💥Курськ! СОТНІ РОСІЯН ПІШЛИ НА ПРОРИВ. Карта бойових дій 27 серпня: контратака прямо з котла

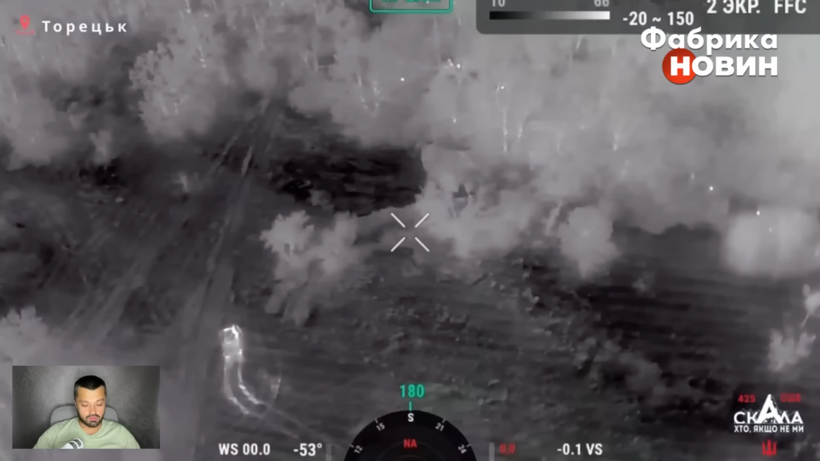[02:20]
І в таких умовах бійці стримують штурми окупантів, виїжджаючи фактично за околиці Торецька і там в лісі насипаючи по противнику.
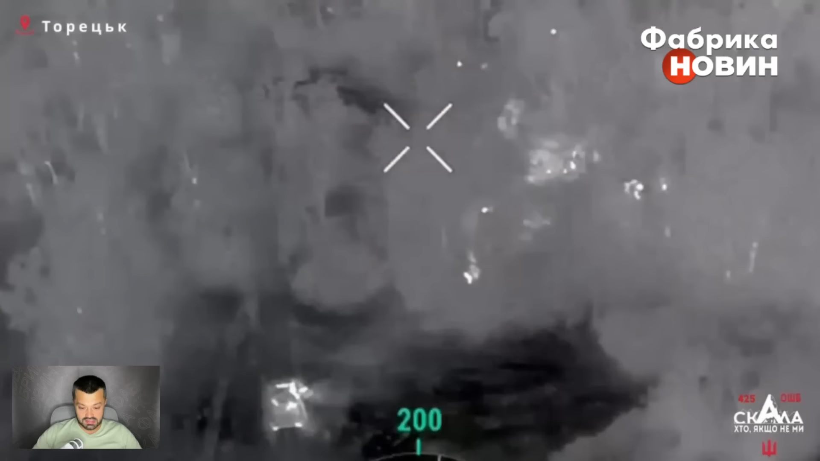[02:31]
Все це робота БТР М113 для десантування бійців. Ну і БМП Бредлі, який в статусі вогневої підтримки просто, ну, направду, так би мовити, лялечка.
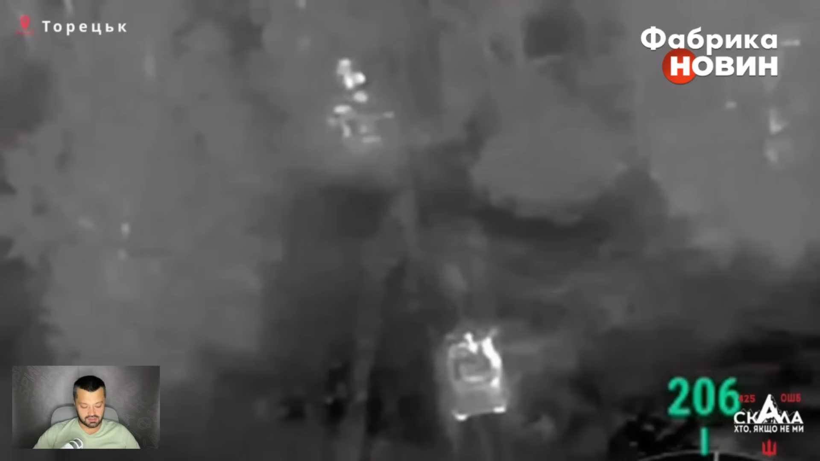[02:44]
Ми знаємо, що в 47-й бригаді батальйону «Скала» є Бредлі. І це ідеальне для роботи оборонної машини.
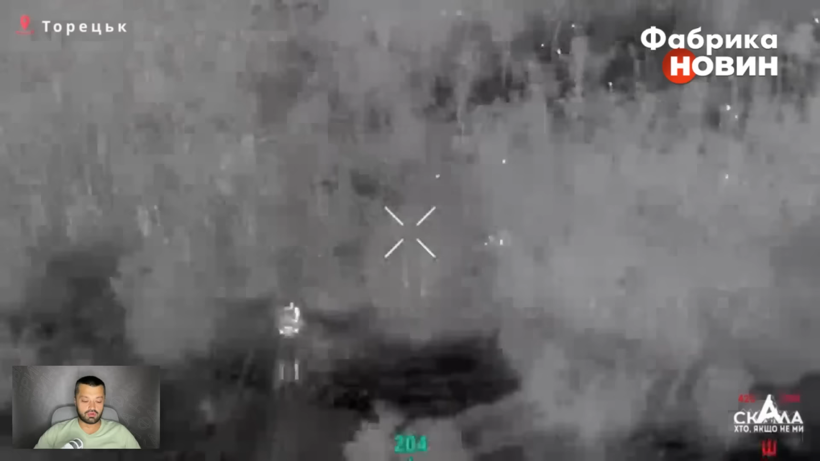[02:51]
Саме таку роботу проявляє батальйон «Скала» на цьому Торецькому напрямку. Далі, ви бачите, відбувається висадка штурмової групи і триває зачистка противника.
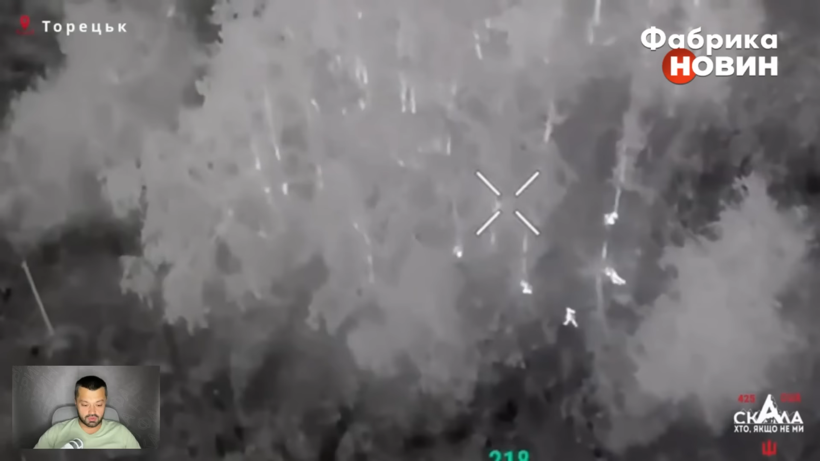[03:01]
Тобто ворог, як тільки сконцентрується в якійсь певній кількості піхоти, відтоді починаються його доволі такі ефективні штурми.
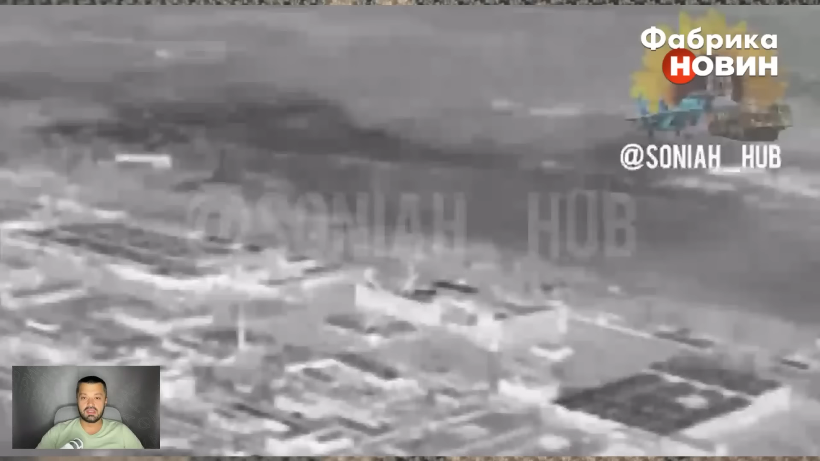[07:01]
І от вам прошу дуже відео від пілотів 831 бригади тактичної авіації, це місто Миргород, там їхній пункт постійної дислокації цієї бригади тактичної авіації. І наш тактик задає ударів двома бомбами Джейдам по скупченню особового складу,
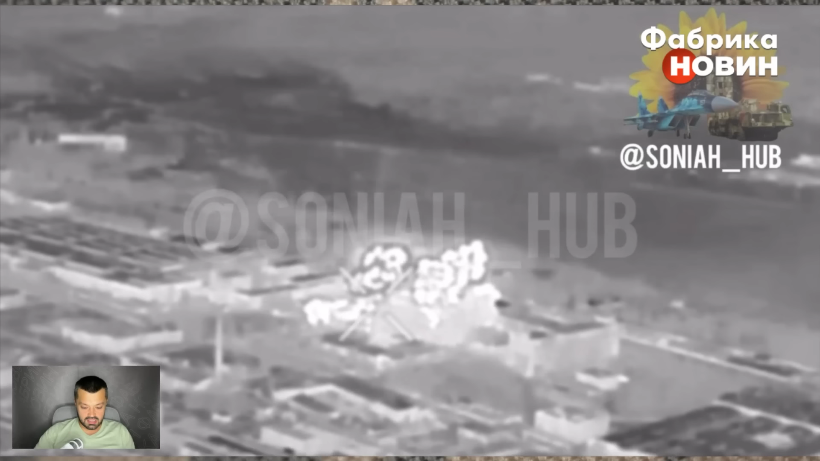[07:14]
по складу боєкомплекту окупантів. Це все у місті Бахмут, ось там, де я виділил, це, зрештою, так само перевалочна база, головне місце концентрації російських ресурсів з метою...
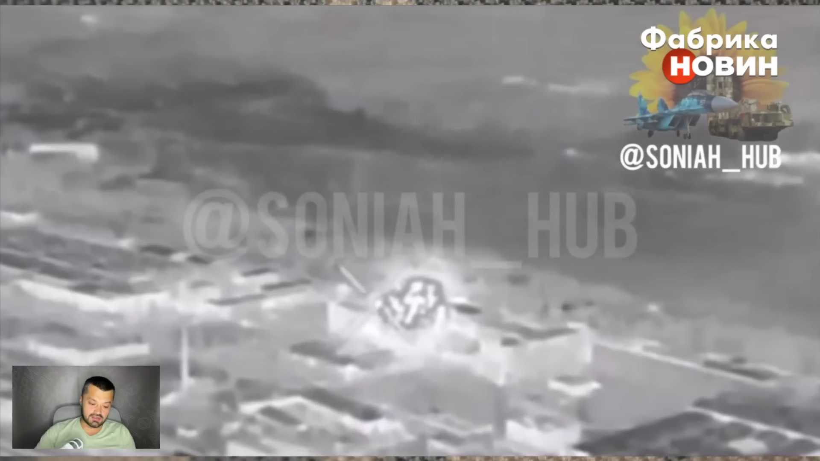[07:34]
А, ну і ще давайте раз подивимося це відео, тому що насправді дуже симпатичне. Отже, Бахмут – це як очеретина, наприклад, на Покровському напрямку, так і Бахмут на Часово-Ярському напрямку виконує роль реального головного хабу, через які приходять і війська,